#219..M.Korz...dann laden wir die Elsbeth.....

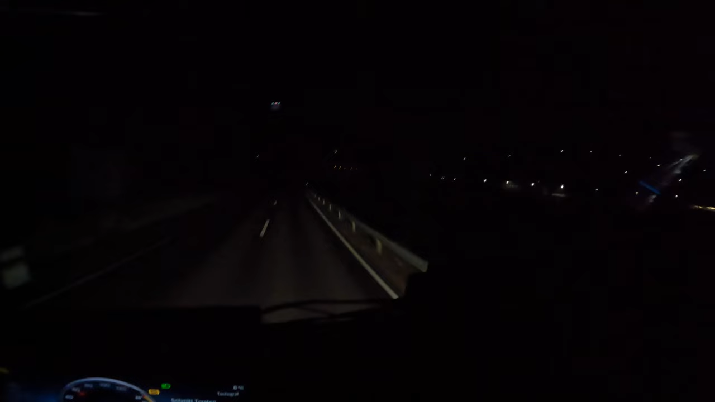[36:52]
Man sieht nicht viel. Vorne kommt die Ampel. Direkt links davon ist die Baustelle. Ich weiß nicht, ob schon jemand da ist. Bauzaun. Sieht doch. Ah, doch, steht schon ein Auto drin. Schon zwei Autos drin. Sollen wir mal gucken, wie das jetzt klappt. Ob ich da rumkomme.